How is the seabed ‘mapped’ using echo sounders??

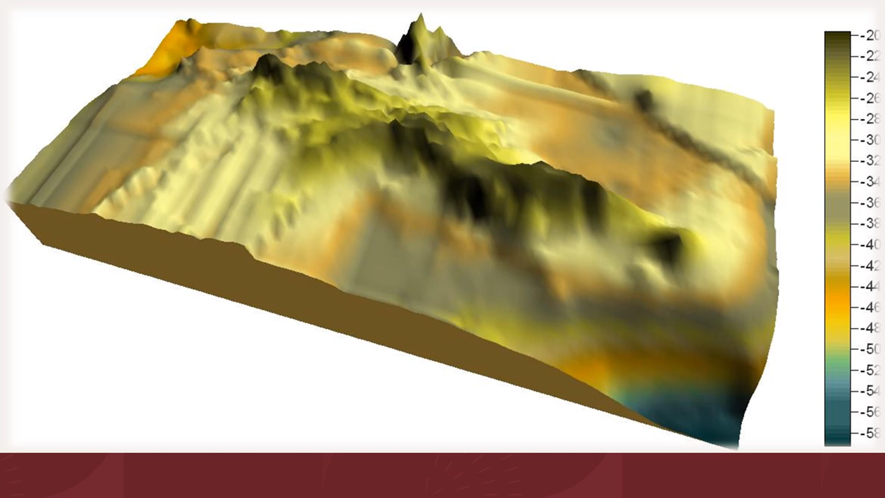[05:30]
so sea mounts in the middle of the ocean often carry warnings on the chart if they haven't been resurveyed since most of them haven't been resurveyed actually now there are actually different types of echo sounders the simplest are single beam echo sounders that point vertically down beneath the ship the geometry and maths to work out the depth are relatively easy a high frequency pulse will give more accurate results but not penetrate the water column very
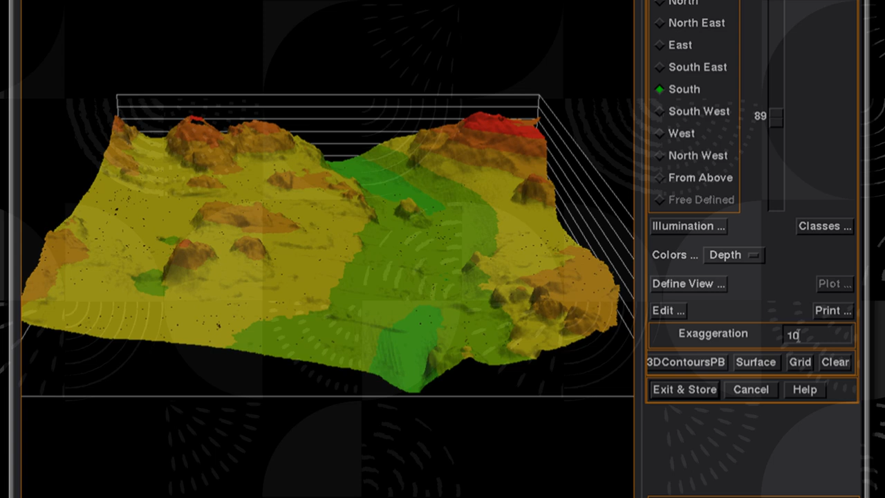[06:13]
deeply while a low frequency unit is necessary to survey beyond the continental shelf but will give you less accurate results survey ships achieve coverage by steaming back and forth in a series of parallel lines while running their sounders and recording the results you can see on your screens here